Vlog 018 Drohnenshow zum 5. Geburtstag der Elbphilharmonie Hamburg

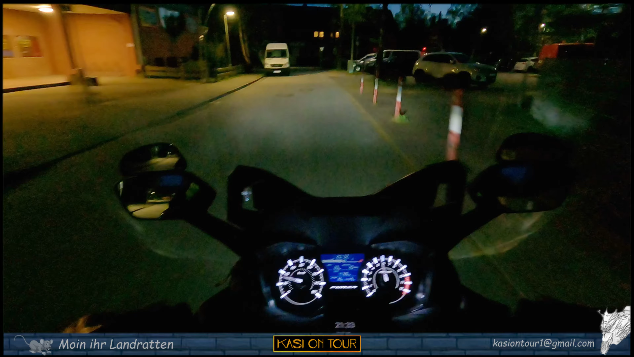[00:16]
So, die erste Testfahrt nachts mit der GoPro Hero 9.
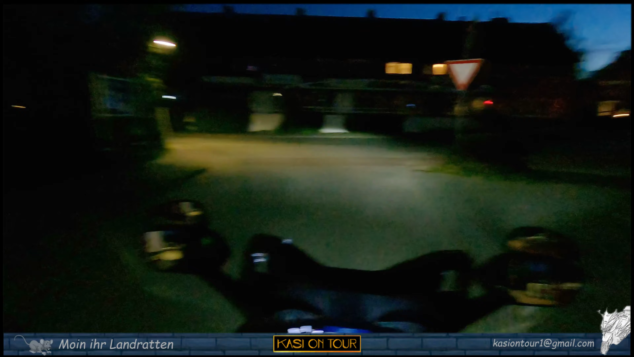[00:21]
Ich bin mal gespannt, was man aus den Videoaufnahmen noch rausholen kann.
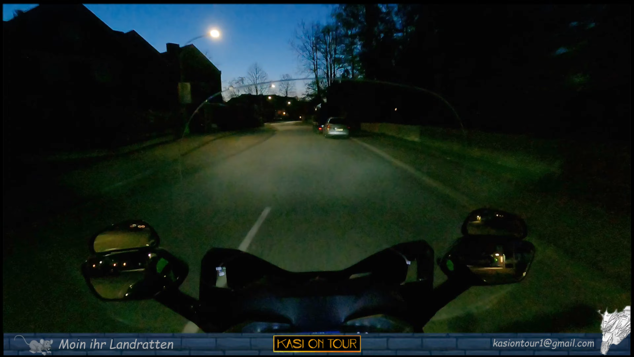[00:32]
Ich nehme nämlich jetzt auch nur in 2,7K 30fps auf. Und die ISO sollte maximal bis 800 hochgehen. Und den Rest mache ich dann in der Nachbearbeitung. Ja, moin ihr Landratten und herzlich willkommen auf meinem Kanal K.S.E.O.N.Tour.
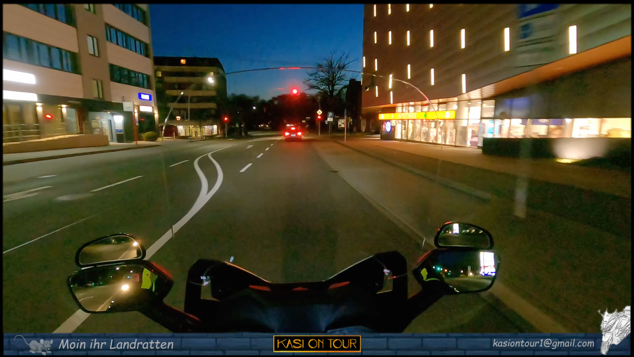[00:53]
Ja, ihr habt es gerade schon mitgekriegt. Ich mache heute sozusagen meine erste Nachtfahrt hier mit der GoPro.
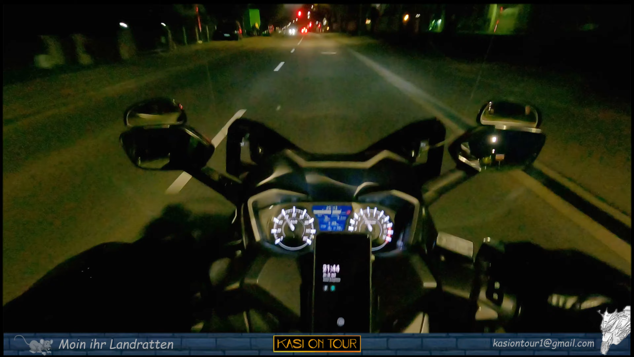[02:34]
Ich, äh, jetzt haben wir 21.44. Die Show, also diese Lichtshow, die geht aber erst um 23 Uhr los. Geht ungefähr eine halbe Stunde. Und ich habe da wieder so die Befürchtung, dass ich auf dem Rückweg wieder völlig falsch angezogen bin.
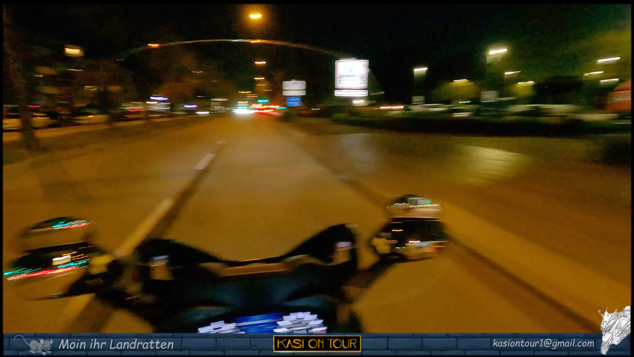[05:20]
Und, äh, da kann ich mir vorstellen, dass natürlich, gerade bei der Elphi da, äh, dann, ja, wenn du ne gute Sicht hast, dass dann zumindest die Aufnahmen einigermaßen was werden. Wie gesagt, die Auflösung in meinem Camcorder ist halt nur Full HD. Aber der ist schon ganz gut. Also wir machen damit ja auch meistens die Aufnahmen, wenn ich da mit der mobilen Disco unterwegs bin oder so, ne?
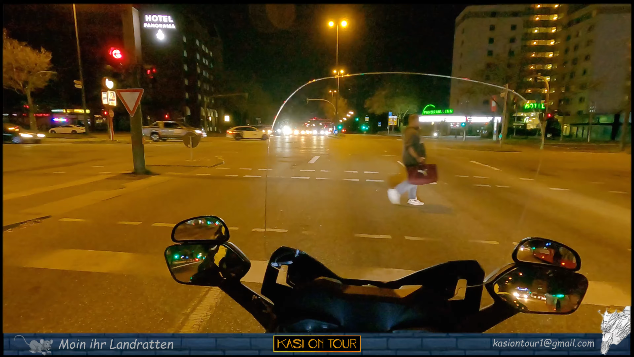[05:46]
Die DJI Action 2 habe ich heute nicht mit. Eigentlich wollte ich die auch mal austesten, äh, wenn man abends unterwegs ist. Aber das wird mir heute wieder zu viel, ne? Ähm, also heute reicht mir wirklich hier die GoPro am Helm. Erstmal gucken, was die raushaut. Ich hab auch gemerkt, dass, äh, das gar nicht so viel Unterschied jetzt ist zwischen der Action 2 und der GoPro Hero 9.
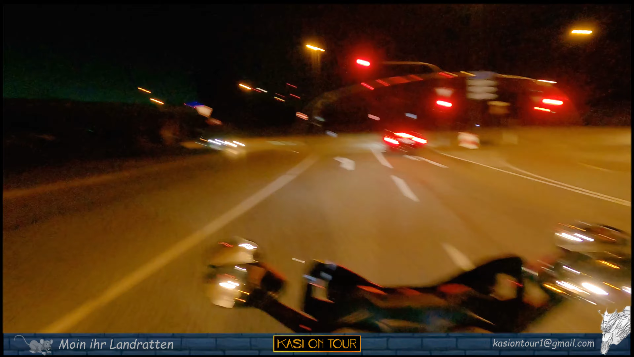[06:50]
Und, ich bin mal echt gespannt, was da so abgeht. Ja, toll, jetzt geht's wieder auf die Huppelpiste hier, ey, scheißstraße ist immer noch gesperrt. Äh, naja, gut. Scheint auf jeden Fall voller zu werden heute Abend.
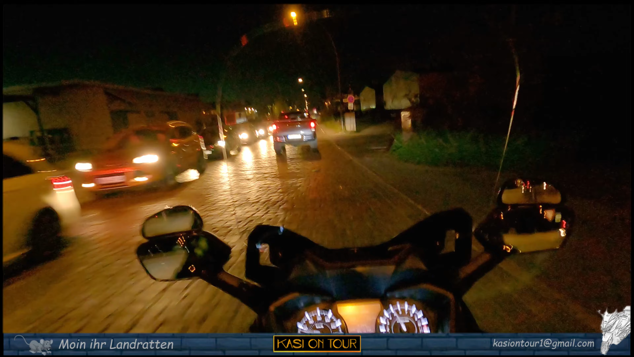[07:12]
Alter, was ist hier los? Na gut, Theater ist gleich zu Ende. Die fahren hier längs. Ich würd mich mal... Das Schöne ist ja, dass du dich mit dem Roller so gut wie echte überall hinstellen kannst nachher, ne?